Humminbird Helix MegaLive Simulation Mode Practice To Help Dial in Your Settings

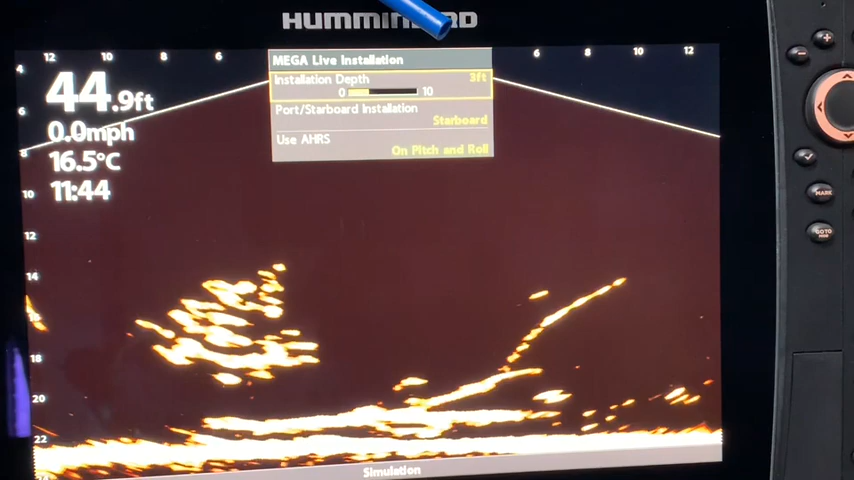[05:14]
On screen: depth 44.9 ft, water 16.5°C, speed 0.0 mph
from the surface of the water down to the transducer. My installation is a starboard installation because the Megalive is on the right hand or starboard side of the trolling motor. And this is interesting. The default setting for this use AHRS. When I was actually on the water for my few hours, I was playing with it off and on. And I know from reading the manual that on pitch and roll is
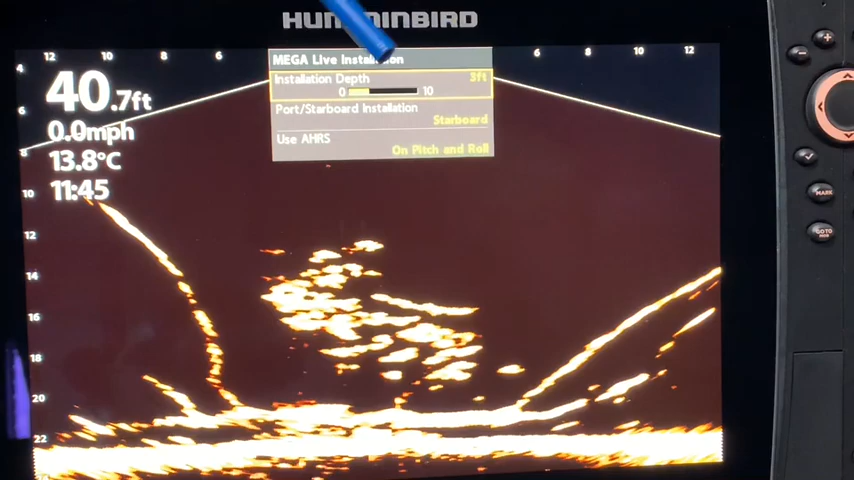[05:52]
On screen: depth 40.7 ft, water 13.8°C, speed 0.0 mph
helped featuring a stabilizing of the bottom. And so I for sure am going to, next time I get out on the water, hopefully before winter sets in, and I'm going to put it on pitch and roll because
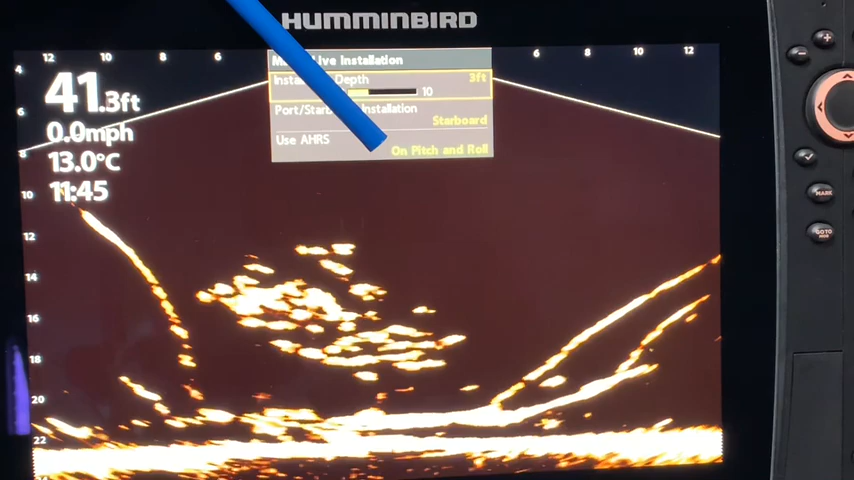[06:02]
On screen: depth 41.3 ft, water 13.0°C, speed 0.0 mph
that is going to give me a stabler bottom and should make it easier to read. So already by playing in simulation mode, I just learned something. For those of you that did not see my video on the Humminbird install and setup, you will need to be aware of the fact that when I first went out, I did not do this Megalive installation, which is the setting up of the control head. And I had some freezing on my Helix unit where the
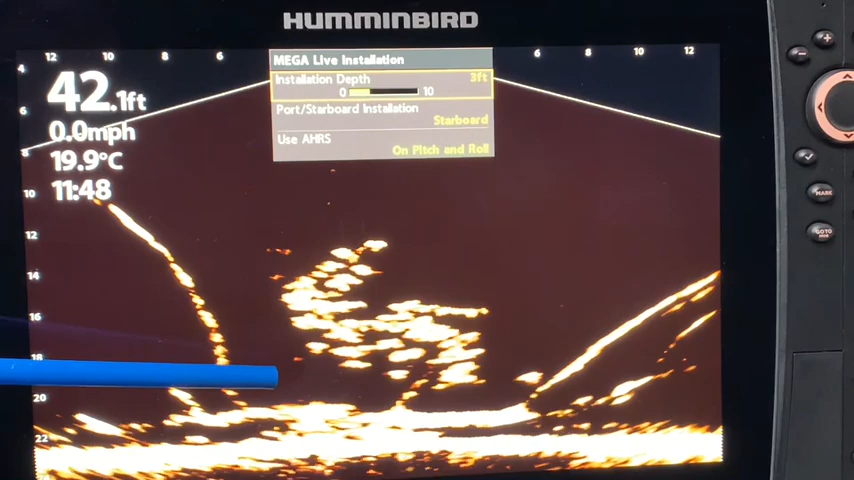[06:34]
On screen: depth 42.1 ft, water 19.9°C, speed 0.0 mph
Megalive would just freeze up the image and I couldn't do anything with it. And then I remembered from reading the manual that you were supposed to do this Megalive installation and setup of the control head. And once I did that, I have no longer had any freezing of my Humminbird Helix unit.
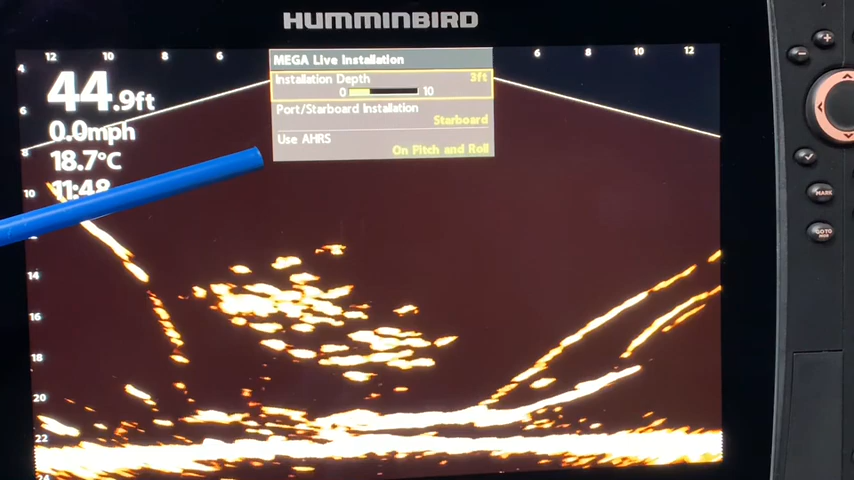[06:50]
On screen: depth 44.9 ft, water 18.7°C, speed 0.0 mph
So there was definitely user error on my part. We are still in the accessories. So I'm going to hit the exit button. And when I hit the exit button, I want to go up to this heading right here. So we're going to go up to interference rejection.
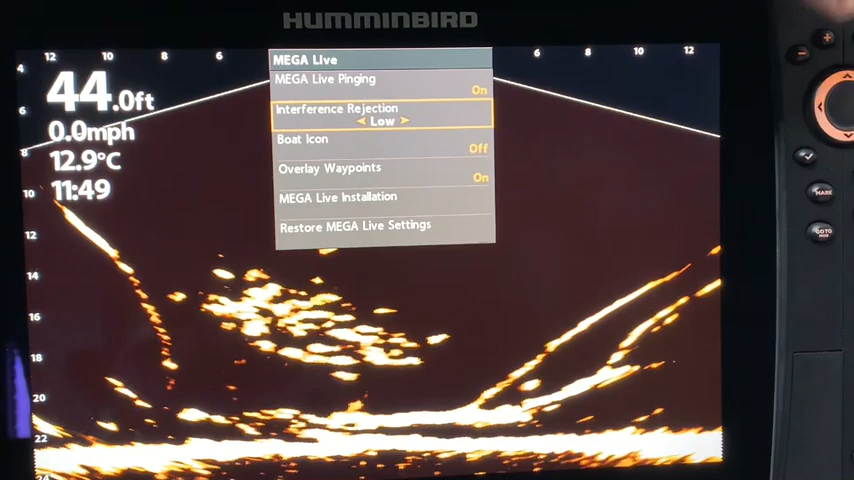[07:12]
On screen: depth 44.0 ft, water 12.9°C, speed 0.0 mph
And the standard default setting, as you can see, is on low. And to be honest, I had some interference and I did not initially install the choke on my Humminbird Megalive. So that's something that I can do next to work on, you know, reducing my interference. But one of the things that is going to be a much simpler try is the next
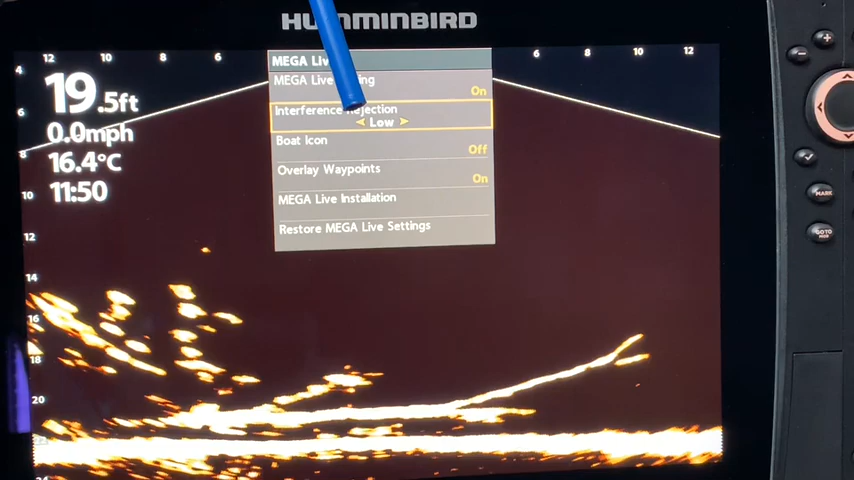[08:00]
On screen: depth 19.5 ft, water 16.4°C, speed 0.0 mph
Humminbird forums where somebody said, oh, I don't know where the interference thing is. Well, it's in the accessories tab and it's right here. And I did not change this when I was out on the water. So I have the options of off and you can see that the image changed a little bit here. I'm going to go to low, medium, and high. And it didn't really change that image a whole lot because this is a good image. You're not getting interference. However,
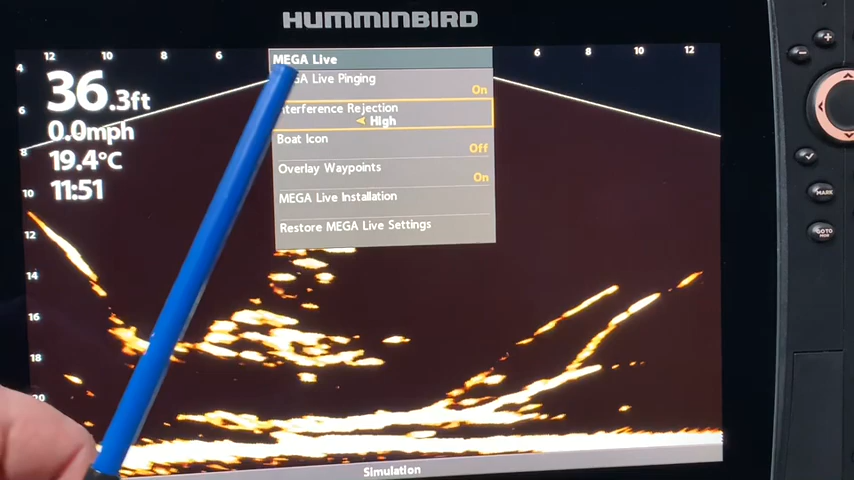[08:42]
On screen: depth 36.3 ft, water 19.4°C, speed 0.0 mph
if you have a little suspect wiring job and it's just a minor problem, maybe you have just a tiny bit of interference, then by setting this interference rejection up to a higher level, it may simply reduce all your interference and you're good to go and you don't have to adjust any wiring. So it's certainly an easy fix that I am going to try the next time I am on the water and I strive to get the best quality images that I can and that is going to be a really simple, quick test to see if that's going to solve my little bit of interference problems.
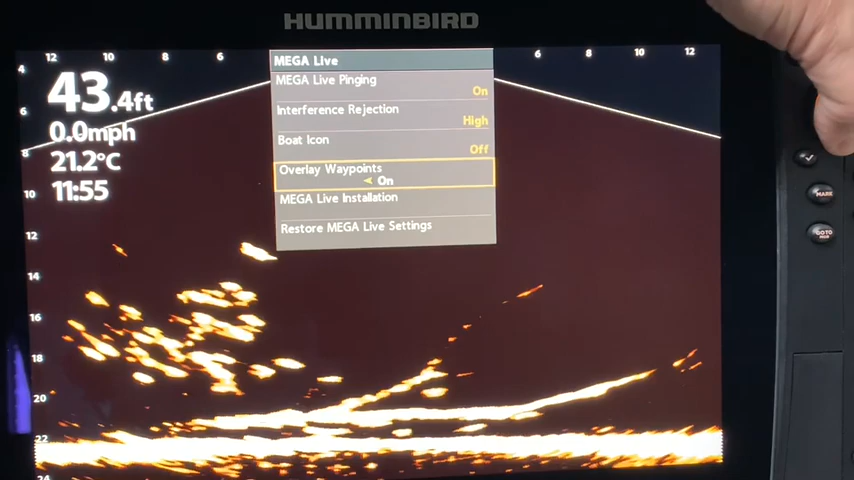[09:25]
On screen: depth 43.4 ft, water 21.2°C, speed 0.0 mph
If you get to a point where you're frustrated with your playing with the settings, you're just not getting it dialed in, one of the things that you can do is you can go down to the bottom and you can restore Mega Live settings. Just simply hit the right cursor arrow and it's going to say reset all Mega Live settings to the factory default.
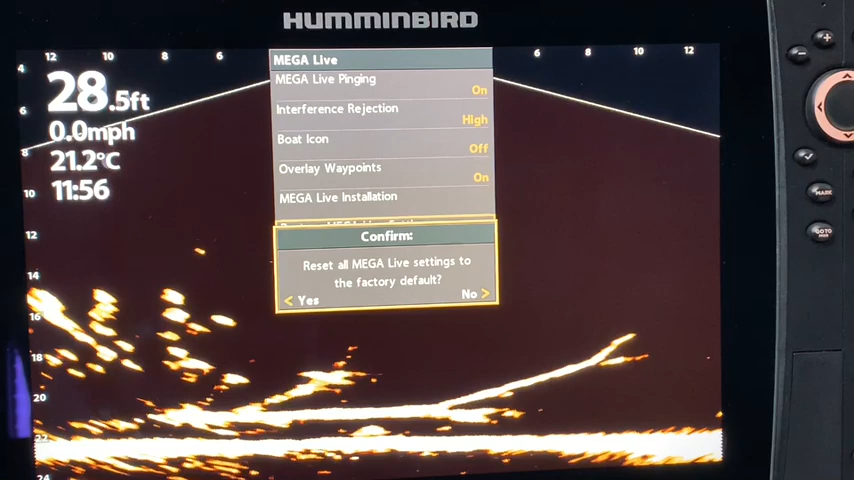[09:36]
On screen: depth 28.5 ft, water 21.2°C, speed 0.0 mph
And if you say yes, then it has restored it to the factory default.
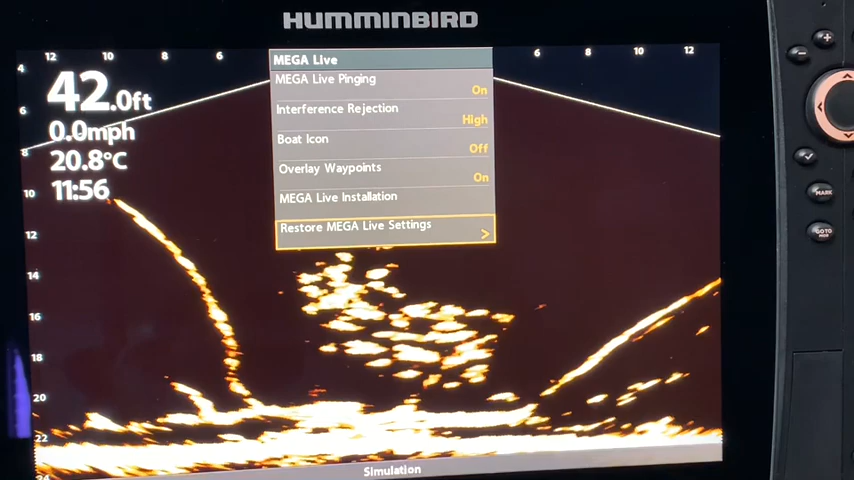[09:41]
On screen: water 20.8°C, speed 0.0 mph
And you know that that is always a great starting point when you are learning to dial in your settings. Let's go back to simulation mode.
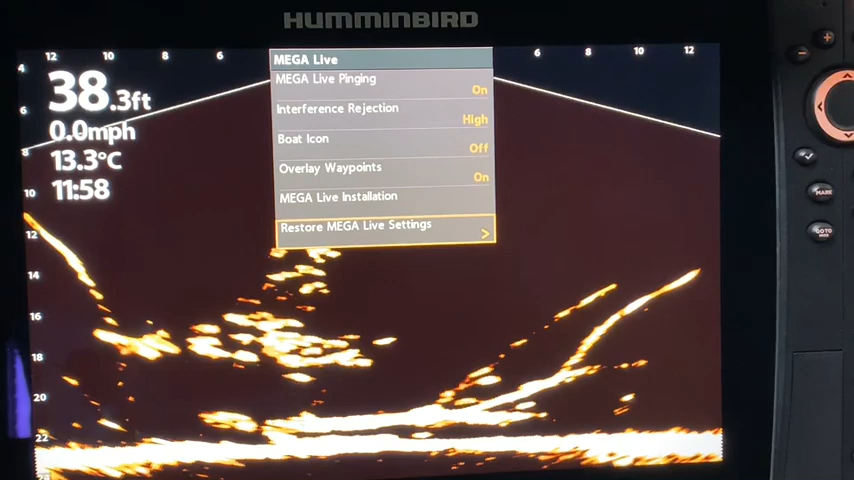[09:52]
On screen: depth 38.3 ft, water 13.3°C, speed 0.0 mph
So we're going to exit out of that and we are going to exit out of that.
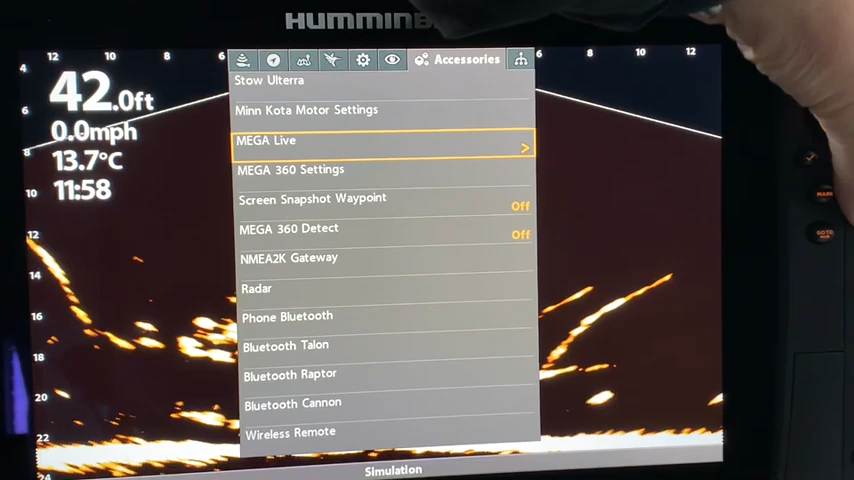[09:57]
On screen: depth 42.0 ft, water 13.7°C, speed 0.0 mph
We can exit out of that and we can just hold the view button. We could have done that right away too. But anyways, it just shows you how to exit out of things. And let's go down to the Mega Live view. And there we are.
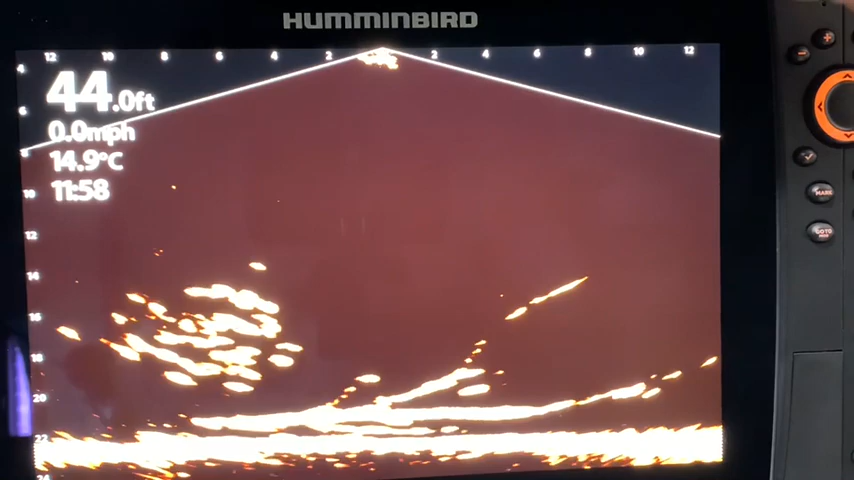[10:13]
On screen: depth 44.0 ft, water 14.9°C, speed 0.0 mph
And from here, now we can start to play with the different features. Just like other forms of sonar, by hitting the menu button, we are going to get the Mega Live Express menu. And right now you can see the Mega Live pinging is on, which you obviously need to have that. And we're only getting that because of simulation mode. We could not do this with the motor in the stowed position because the wet switch is not activated in the water.
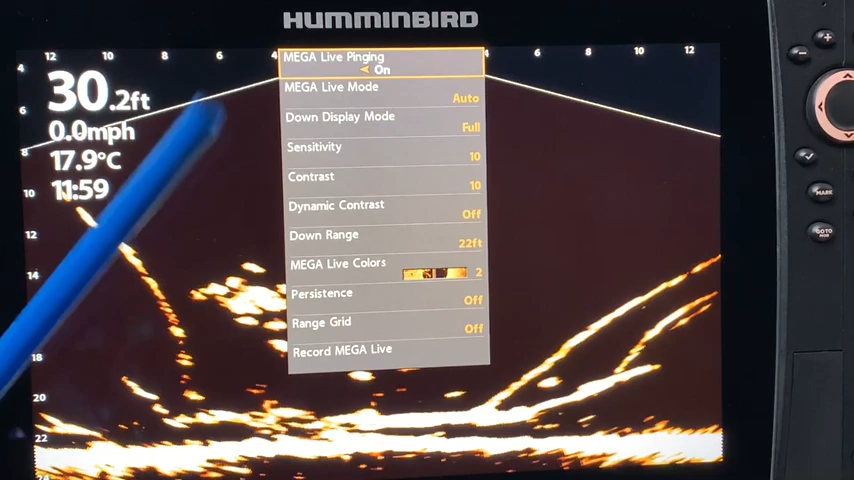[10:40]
On screen: depth 30.2 ft, water 17.9°C, speed 0.0 mph
So that one's pretty straightforward. Jumping down to Mega Live mode. Right now it is currently in automatic, which means that it is going to pick the forward,
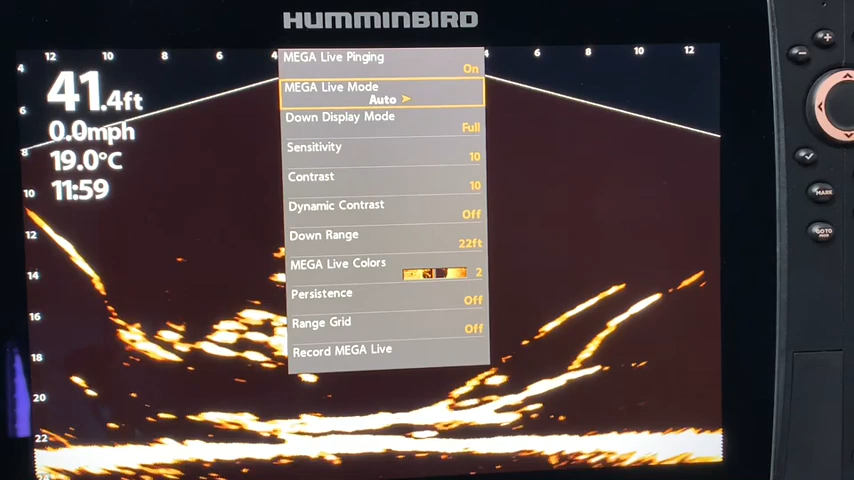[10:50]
On screen: depth 41.4 ft, water 19.0°C, speed 0.0 mph
down, or landscape mode, depending on where your transducer is. However, you can also go to manual. And you can see now that we've gone into the down imaging mode.